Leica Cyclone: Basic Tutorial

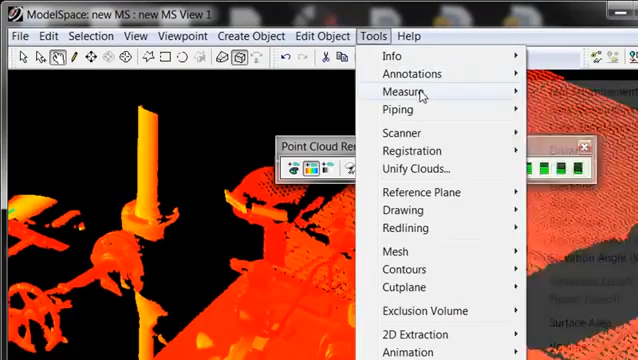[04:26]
Save Tools Measure, Edit
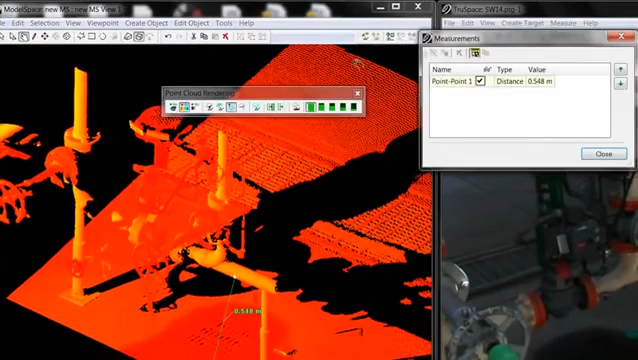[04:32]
And then You can expand this box Right click and customize
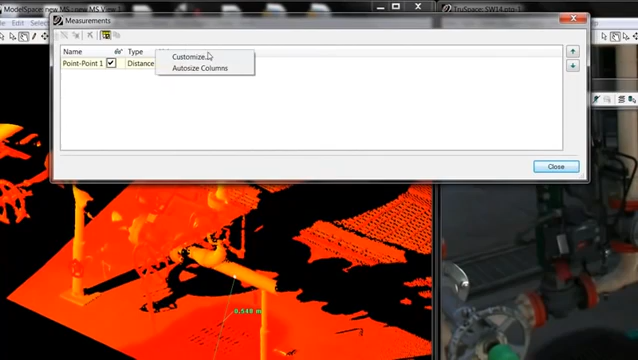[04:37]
And add in
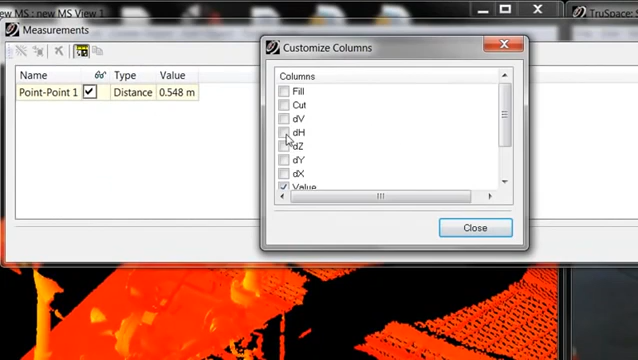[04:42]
Delta Horizontal, Delta Vertical Like that
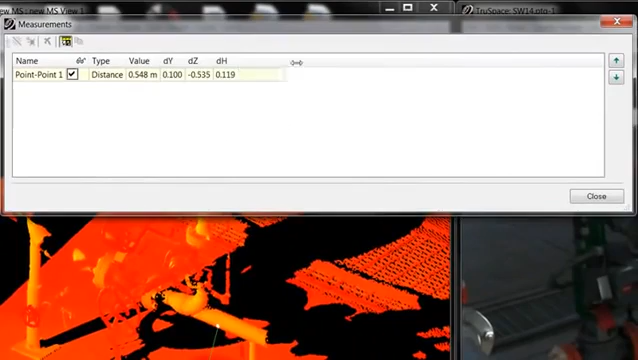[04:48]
Right, and this will, this will, so we have your slope, just, your slope value
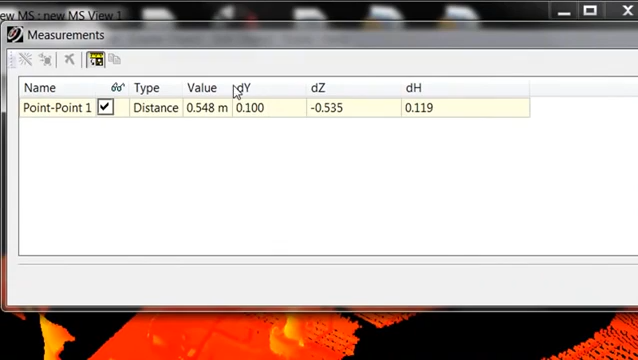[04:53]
Is this, but your Delta Z Which is, you know,
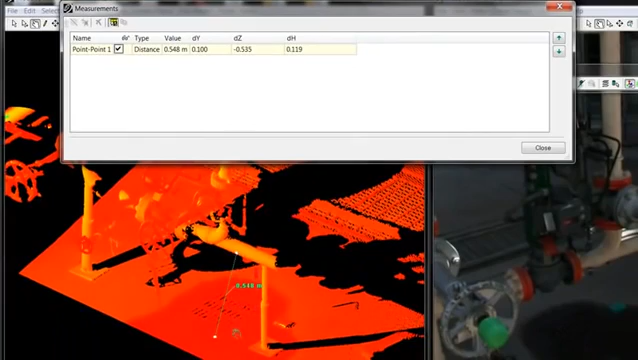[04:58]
the vertical here Is 0.535
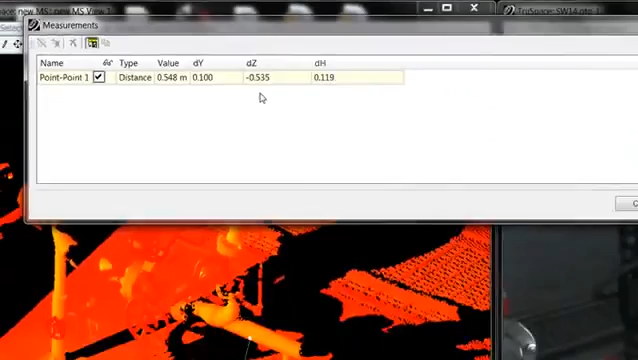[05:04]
So that's nice when you're just pulling two measurements and you want your Just the vertical measurement
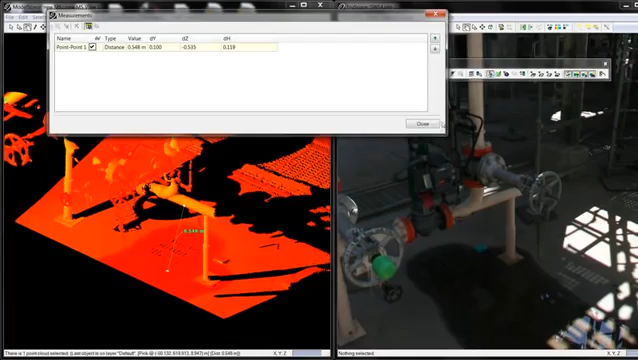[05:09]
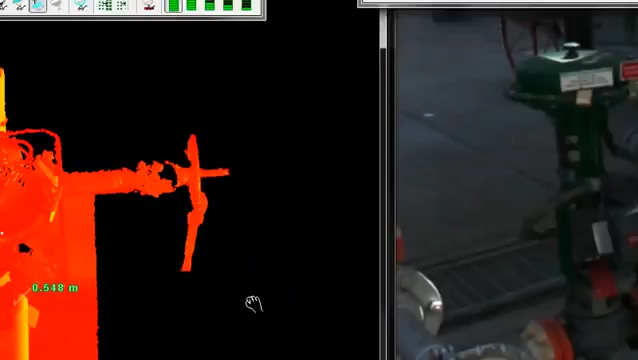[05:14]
You can also do things like Select the bottom here
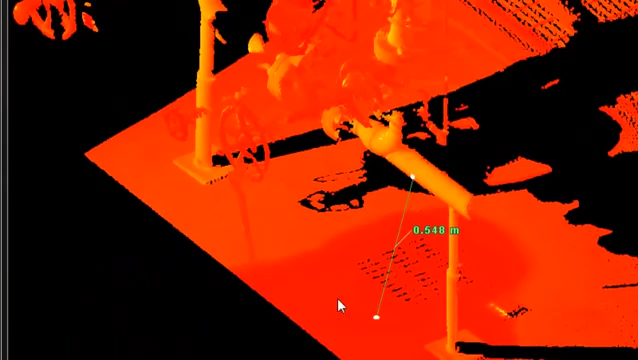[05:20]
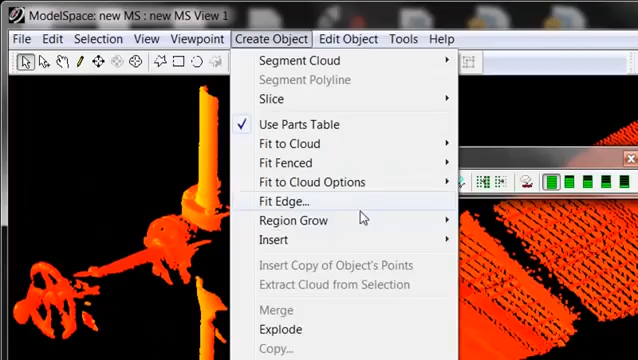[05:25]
And go Region Grow Patch And this is what it does, it does the best fit Plane or patch to the points
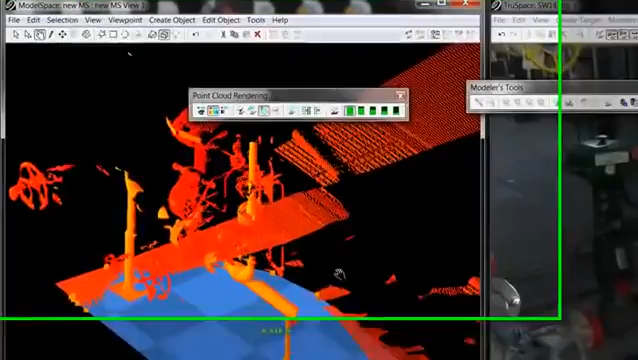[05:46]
What it does is it creates Patch So then when you measure
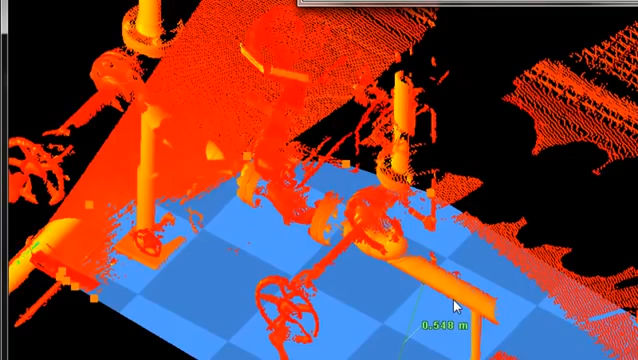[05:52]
A point here And you can measure a point anywhere really on the patch You can go Tools Measure
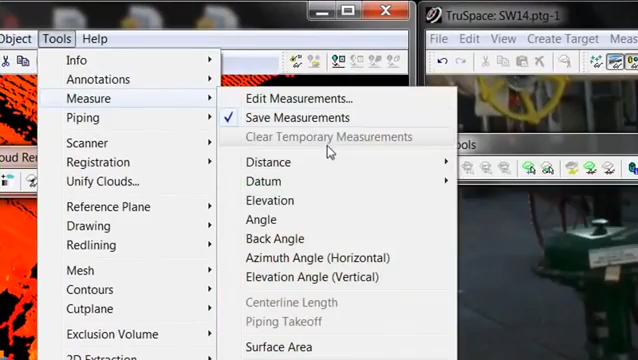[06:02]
Distance Point to unbounded surface
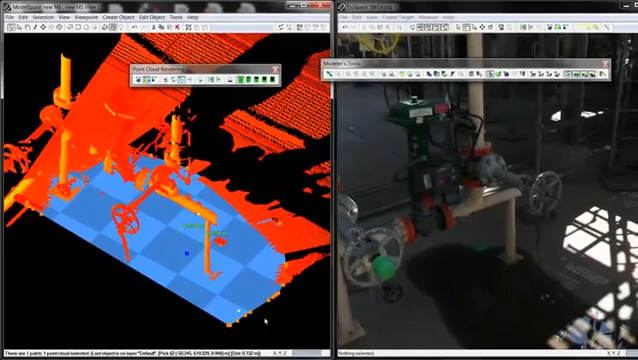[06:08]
And it's going to give you a measurement straight down 538 Right